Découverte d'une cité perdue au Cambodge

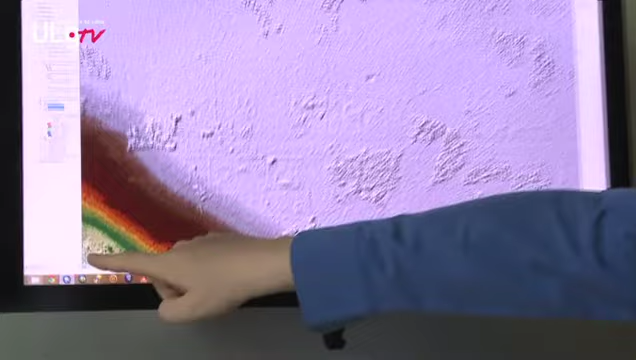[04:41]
Et on voit donc ici une gradation en couleur qui représente des différences d'altitude.
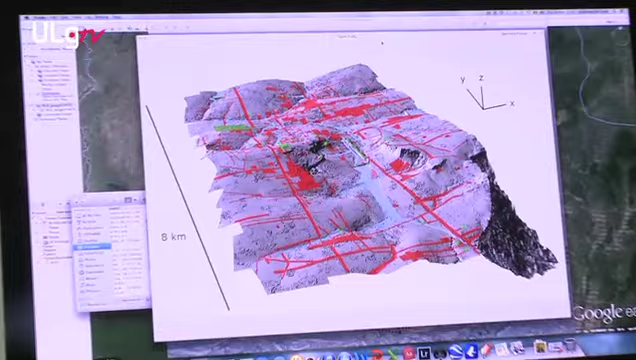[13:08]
Simplement, les sites qui étaient connus jusqu'en 2012, avant l'analyse laser, sont en vert sur cette carte.
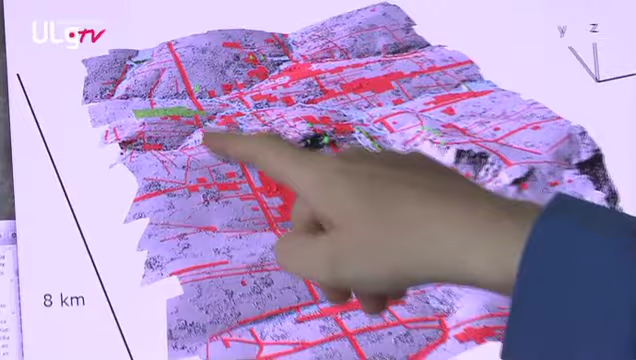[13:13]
Donc on a des points ici, minuscules, qui représentent pour la plupart des temples angkoriens.
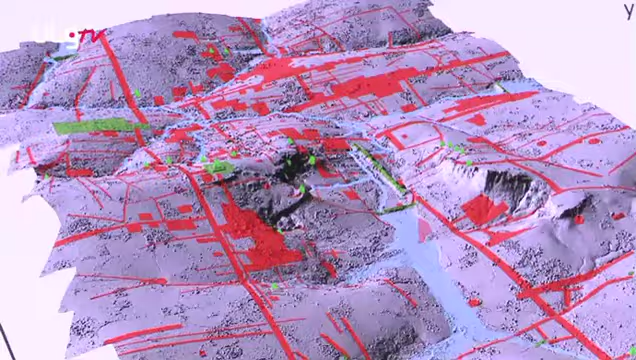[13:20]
Cette enquête laser a pu mettre en évidence un gigantesque réseau de routes,
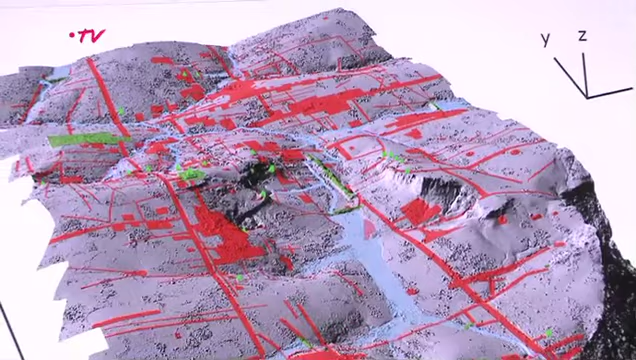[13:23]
toutes ces structures en rouge,
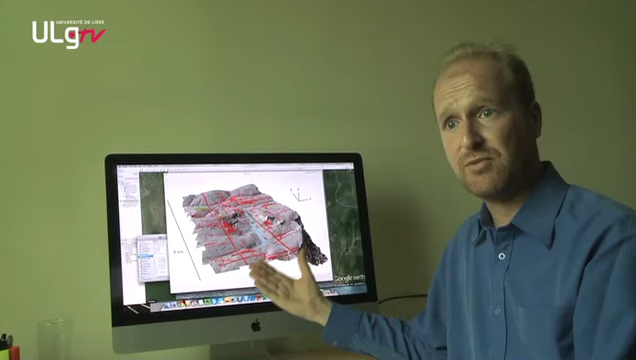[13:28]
a pu mettre en évidence au moins 30 temples qui étaient totalement inédits, et tout un système d'habitation le long de ces routes.
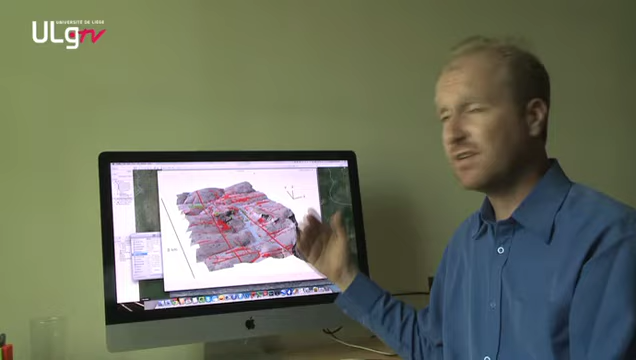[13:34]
Donc on a vraiment une occupation du territoire très